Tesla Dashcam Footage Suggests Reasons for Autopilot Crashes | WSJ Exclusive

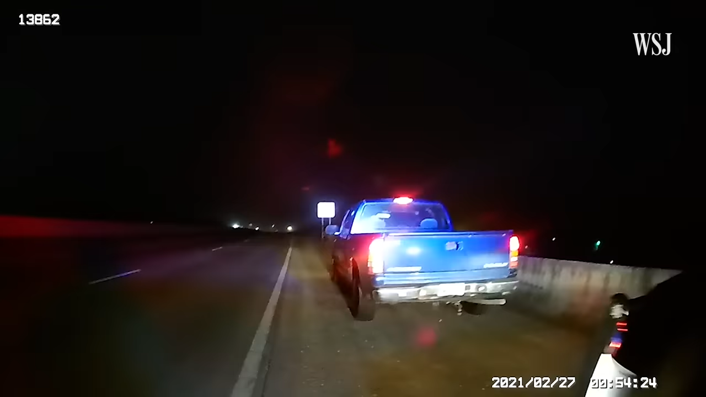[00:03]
February 27th, 2021. Police body cam footage shows a traffic stop on a highway in Montgomery County, Texas. Hey, how's it going?
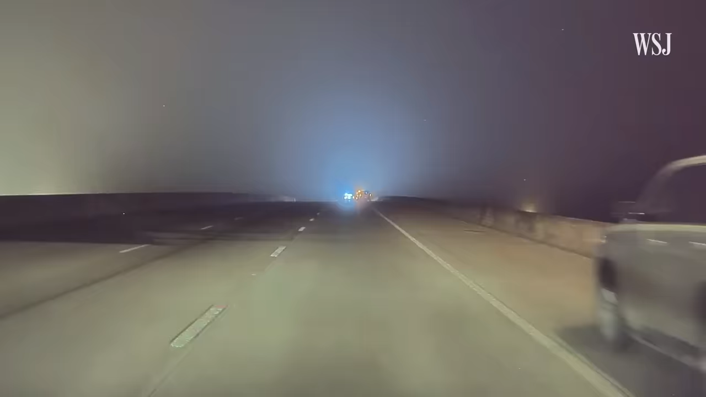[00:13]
As this 2019 Tesla Model X, driving in autopilot mode, strikes their vehicles at 54 miles per hour.
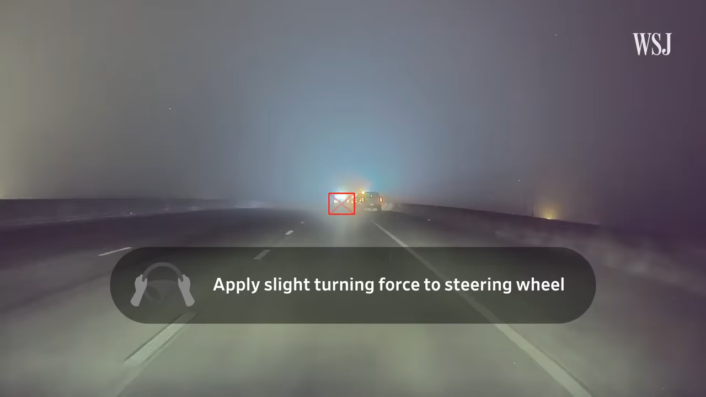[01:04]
And though its driver monitoring system appears to have worked as designed, it was not enough to sideline the impaired driver and prevent the collision. We also obtained eight crash reports included in the NHTSA investigation.
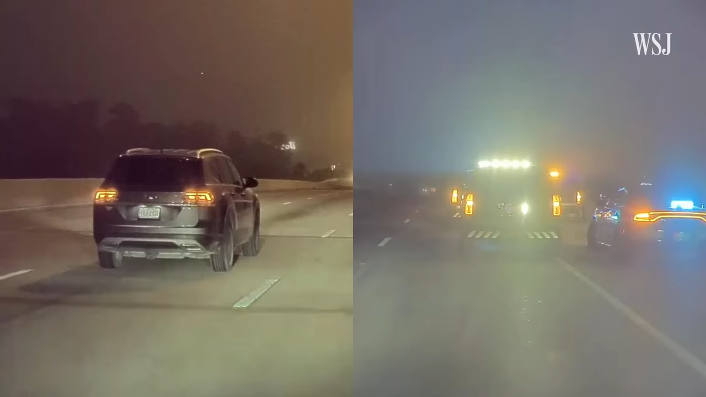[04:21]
Experts in autonomous vehicle safety who reviewed the crash footage say there's a difference between the way the car's camera sees an ordinary vehicle and an emergency vehicle. The police car's flashing lights created a hazy image that the car's software likely did not recognize as a stopped vehicle. The logs indicate that the car finally recognized something in its path just 2.5 seconds and 37 yards before the crash.